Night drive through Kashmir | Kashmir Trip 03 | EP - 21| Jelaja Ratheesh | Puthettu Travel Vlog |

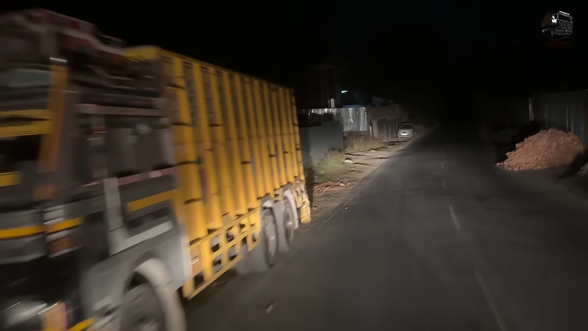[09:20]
ഓ, അവിടെ നീയോട്ടെ, മാർക്കറ്റിൽ നിന്ന് അങ്ങനെ ഇറങ്ങിയപ്പോൾ ഒരു ആശ്വാസം. അയ്യോ, അതെ അതെ, എന്തൊരു പൊടിയായിരുന്നു. വഴിയൊക്കെ കറക്റ്റ് ആണല്ലോ അല്ലേ? വഴിയൊക്കെ കറക്റ്റാ, ധൈര്യമായിട്ട് പോക്കു.
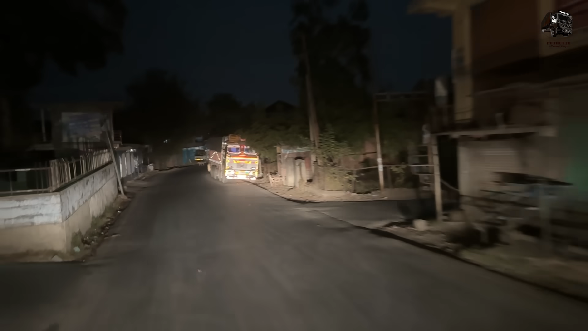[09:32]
നമ്മളിപ്പം പുൽവാമയിലേക്കാ ചെല്ലുന്നത്. ഇവിടെ ഒരു എൻട്രി ഫീ ഉണ്ട്, 250 rupees. മുനിസിപ്പാലിറ്റി പുൽവാമയിലേക്ക് കയറുന്നതിന്റെ ഓരോ ഡിസ്ട്രിക്റ്റിനും ഉണ്ട് കേട്ടോ.
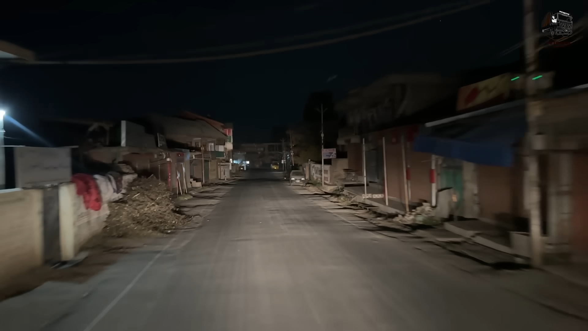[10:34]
പുൽവാമയാണ്, പുൽവാമ. താമസല്ലേ എണീക്കുന്നത്? ഇവിടെ ഈ തണുപ്പ് കാരണം നേരത്തെ കിടക്കും എല്ലാവരും, കടകളെല്ലാം നേരത്തെ അടയ്ക്കും. സമയം കണ്ടോ, 10 ആയതുള്ളു, ഒരു മനുഷ്യൻ പോലും ഇല്ല.
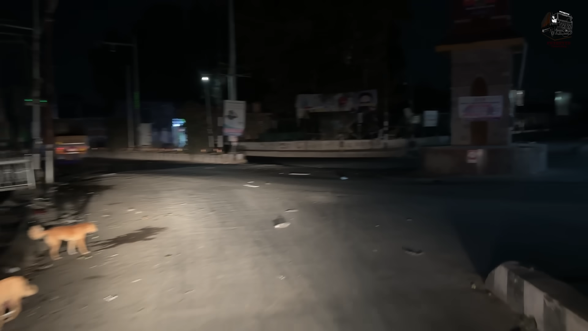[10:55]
പുൽവാമയുടെ ഹൃദയഭാഗമായത് തമിഴ്നാട് വണ്ടിക്കാർ ഇന്നലെ ആ അപ്പുറത്തെ വഴിക്കാ പോയെ.
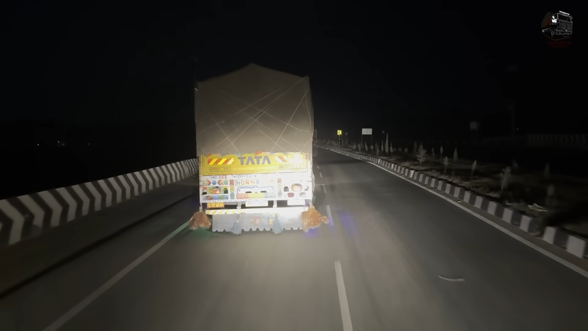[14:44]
അത് UK വണ്ടിയാണ് പോകുന്നത് കേട്ടോ, UK 17 ഉത്തരാഖണ്ഡ്. അപ്പം നമ്മൾ കന്യാകുമാരി ശ്രീനഗർ നാഷണൽ ഹൈവേയിൽ വന്ന് കയറി.
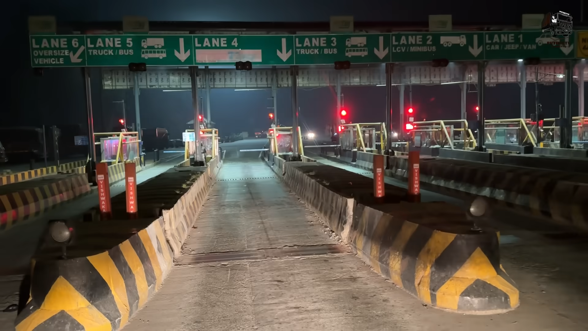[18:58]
നമ്മുടെ തിരിച്ചുള്ള യാത്രയിലെ ആദ്യത്തെ ടോളാണ് ഇവിടെ 650 രൂപയെ ഉള്ളൂ. കുറച്ച് ദൂരെ വന്നുള്ളായിരുന്നല്ലേ.
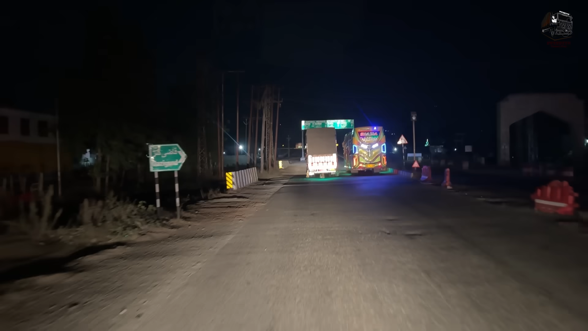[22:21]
ഇവിടെ നിന്ന് ടണലിലേക്ക് വലിയ ദൂരം ഇല്ല.
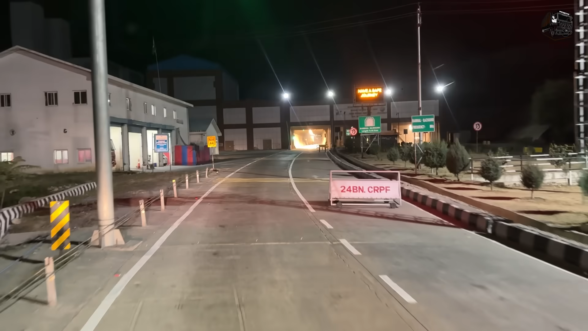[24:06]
ബെനിഹാൾ ഖാസി കൊണ്ട് ടണലിലേക്കാണ് നമ്മളിപ്പം കയറാൻ പോകുന്നത്.
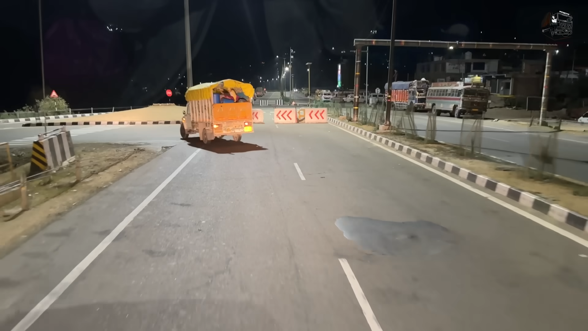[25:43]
നേരെ വഴി ഓപ്പൺ ആയിട്ടില്ല, പഴയ വഴിക്ക് ഇറങ്ങി നമുക്ക് പോകണം.
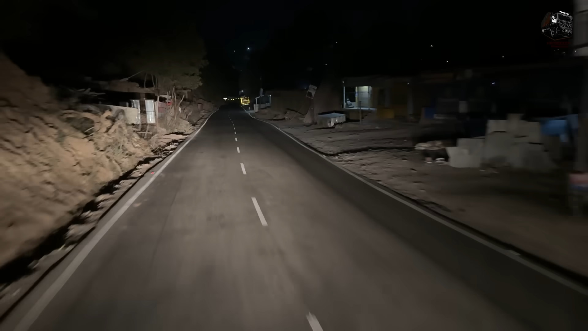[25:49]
ബനിഹാൾ ടൗണിലൂടെ, ഇത് പഴയ വഴിയാ, അല്ലെങ്കിലും ബനിഹാൾ ടൗണിൽ കൂടെ കയറണം. അതിൻ്റെ ആ ഭാഗമൊന്നും വഴിപണി തീർന്നിട്ടില്ല. ഇത് ഇച്ചിരിയുടെ പുറകിൽ നിന്ന് തിരിച്ചു വിട്ടേക്ക.
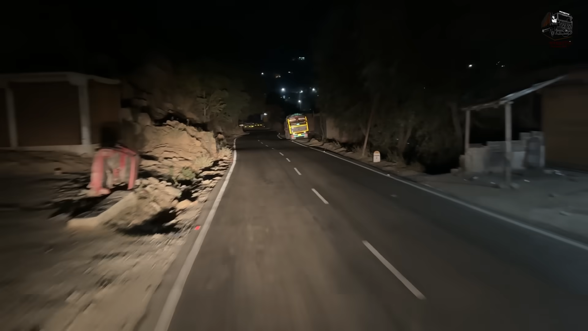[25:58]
അവിടെ ഇതാ ബനിഹാൾ. അപ്പം ബനിഹാൾ കാസിഗുണ്ട് ടണലാണ് നമ്മളിപ്പോൾ ഇറങ്ങിയത്.
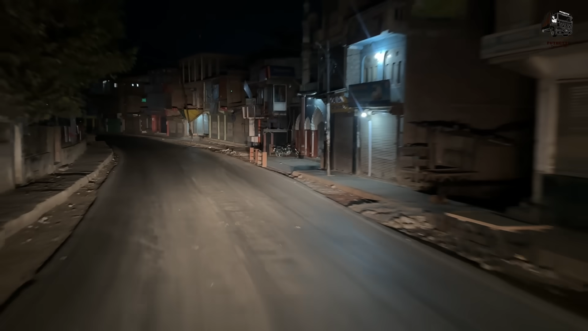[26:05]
അതായത് ബനിഹാളിൽ നിന്നും കാസിഗുണ്ടിലേക്കുള്ള ടണൽ, അതാ ഇറങ്ങി നമ്മൾ വന്നത്. പകല് നല്ല തിരക്കായി ബനിഹാൾ ടൗണിൽ.
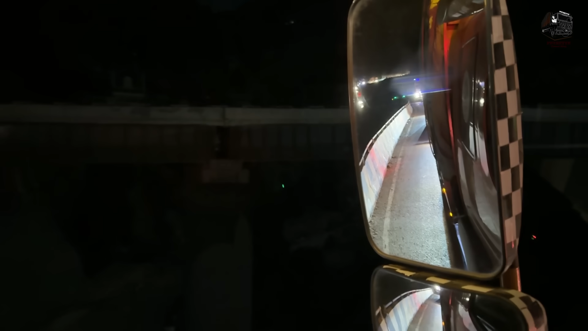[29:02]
അങ്ങ് വരെ ബ്ലോക്ക് കാണാം ഈ ഗ്ലാസിൽ കൂടെ നോക്കിയാൽ.